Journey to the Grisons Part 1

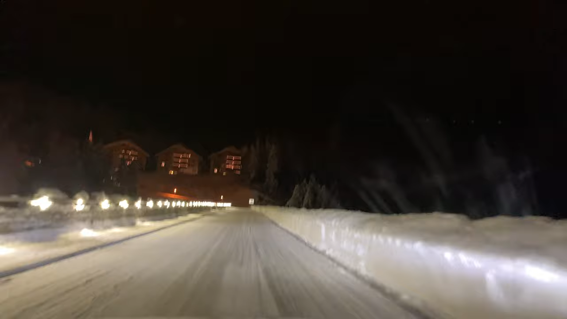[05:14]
I got off that train and did the last 30-something kilometers up to the town of Tarasb.
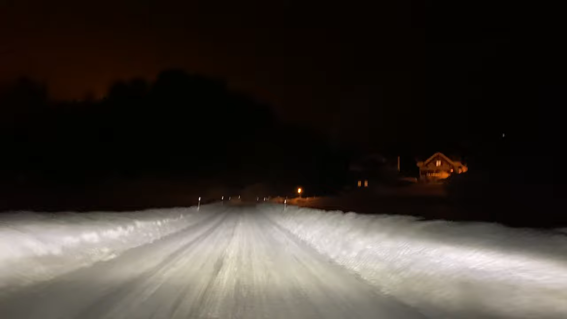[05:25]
And needless to say that going up there, you better have winter tires and four-wheel drive.